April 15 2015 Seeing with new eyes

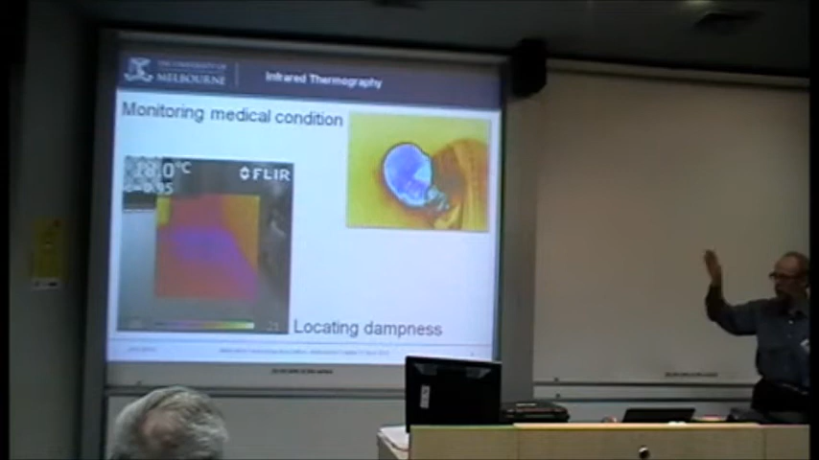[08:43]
Yeah, but that's still a temperature difference. Yeah, so I'm sorry, that's what it's based on. Yeah, but that's for this. That's for the dampness here. Mm. When we are looking at a uniform material, as in this case the carpet or the floor, where we see differences in colour like this, they are representing temperature differences.
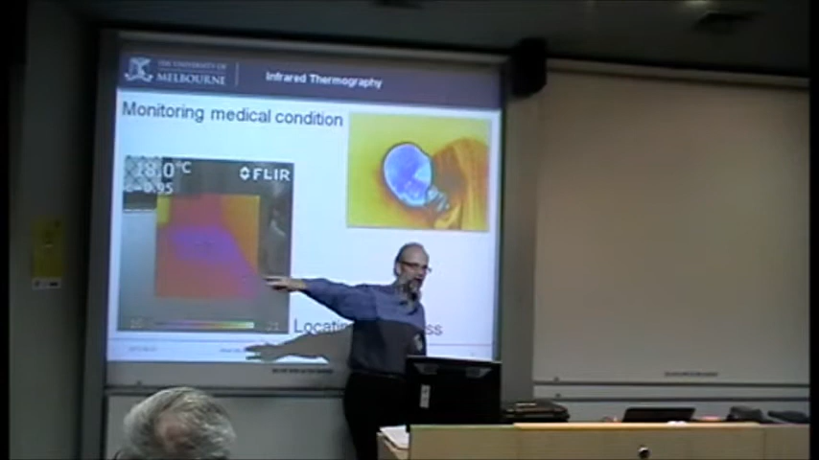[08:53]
The cameras themselves are not picking up temperature. They pick up thermal radiation. And it is what we will get is off different surfaces,
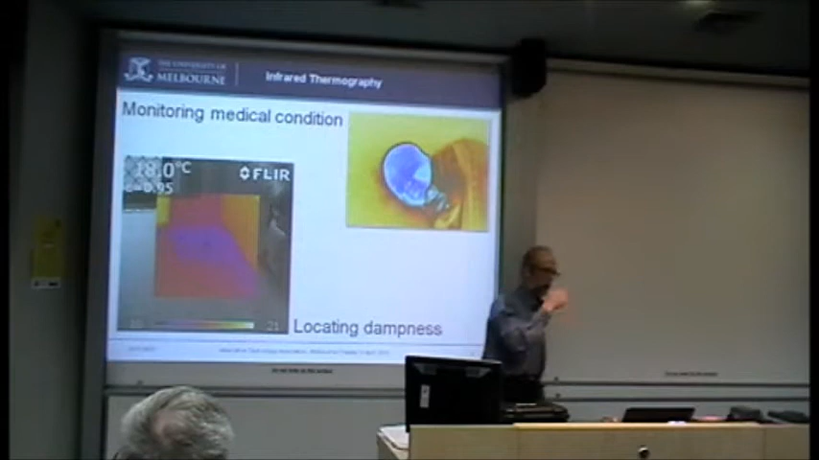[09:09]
even at the same temperature, they will emit a different amount of radiation. So you will get what is technically termed the apparent temperature.
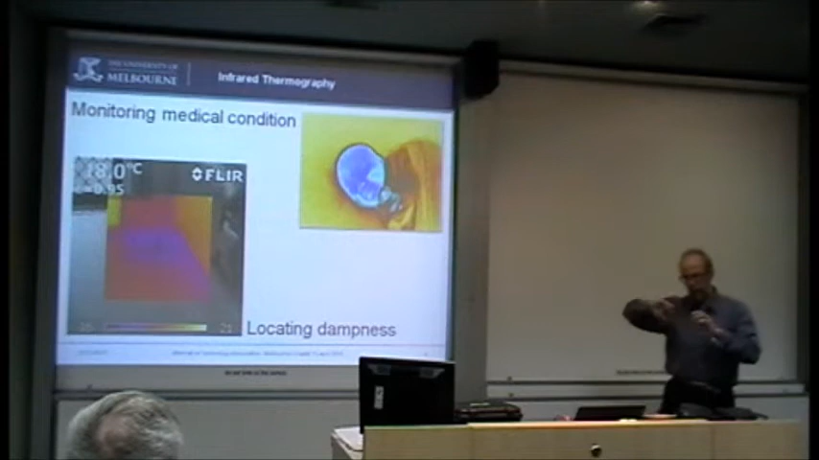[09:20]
You'll get an apparent temperature difference, even when there may not be one.
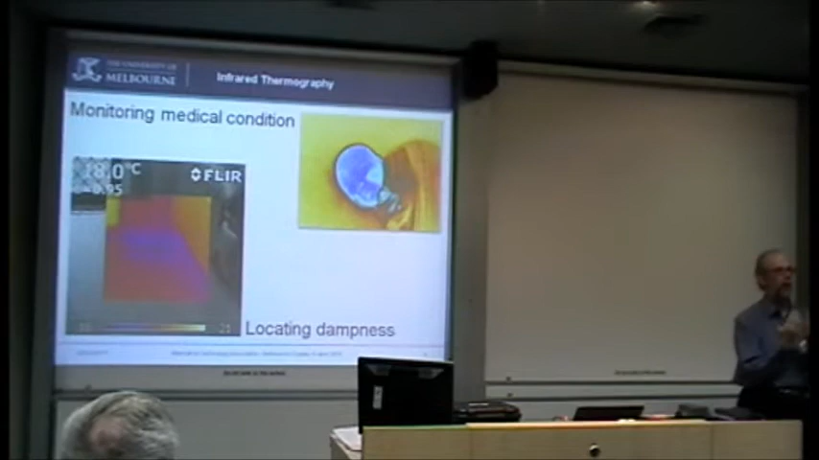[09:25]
However, I'm looking at a uniform surface like the floor here,
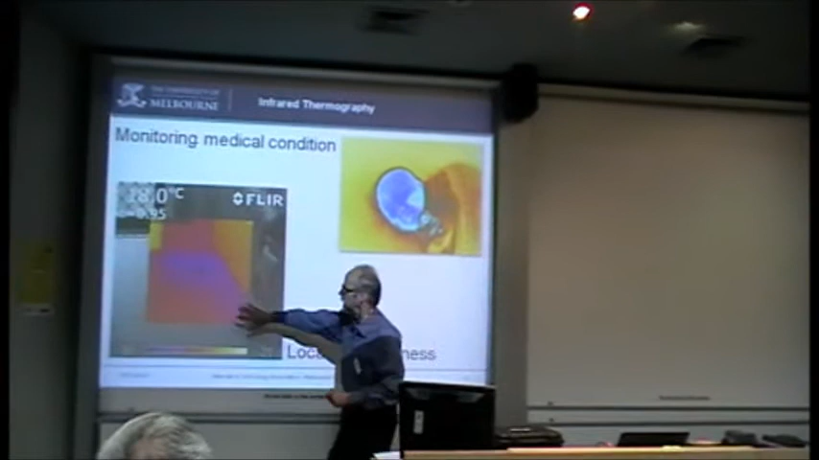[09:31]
then I am sure that that is a temperature difference.
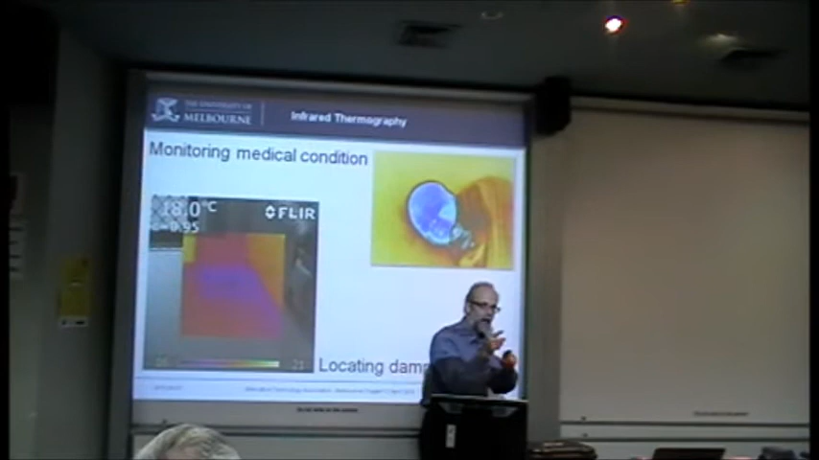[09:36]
Now, it then becomes the question of why is it different? Has someone just gone and put some cold thermal blocks underneath the carpet there, and there's no dampness at all? Or is it really dampness, or is it something else?
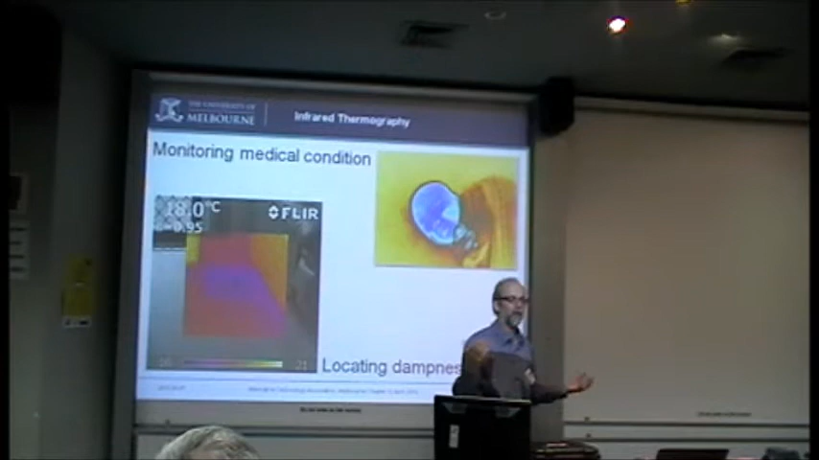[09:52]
These are other questions. And that's why I said when you see that, you whip out your moisture meter and confirm. This is where, why we have week-long courses to try and explain all this in more detail. And particularly if you want to get numbers for measurement. lot of building applications, but not all, tend to work on qualitative. It's hotter or colder, not how much.
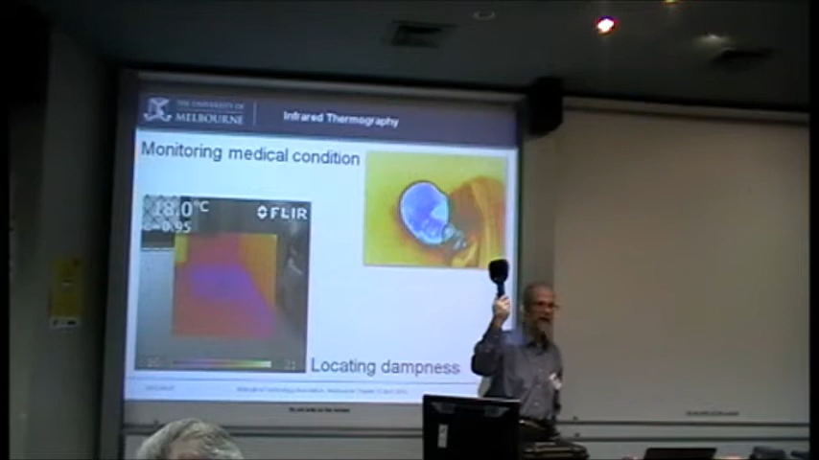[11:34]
So anybody who still prefers Fahrenheit, you can have your camera set in that. And if you go and change it to Fahrenheit, leave it like that just to confuse the next people who pick it up and then look at somebody and wonder why they're appearing to be 90 degrees.
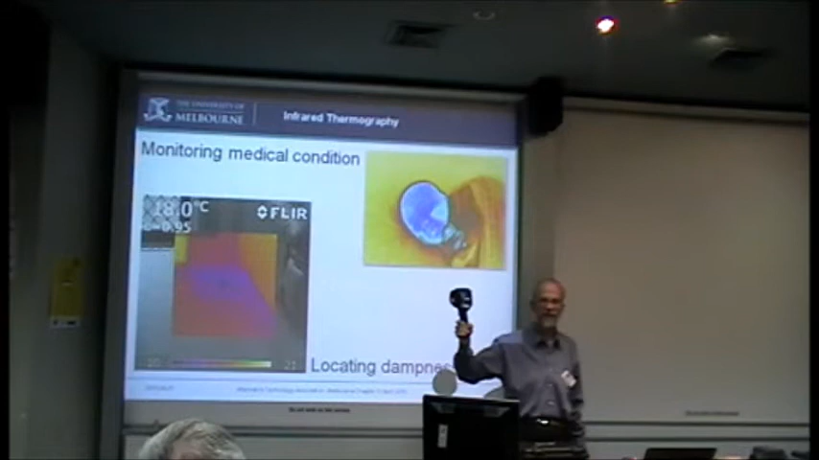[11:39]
Well, they should be, because it's Fahrenheit correct, but you might not expect it. So one of the problems with multiple people using these cameras is that you can change the settings and people aren't always quite aware of what it is and wonder why they're getting a strange result.
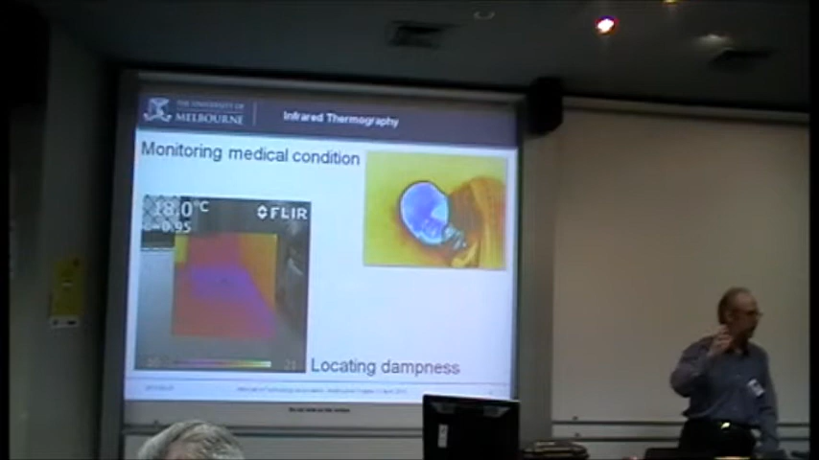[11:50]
And again, I may talk a little bit about that later in the Q&A.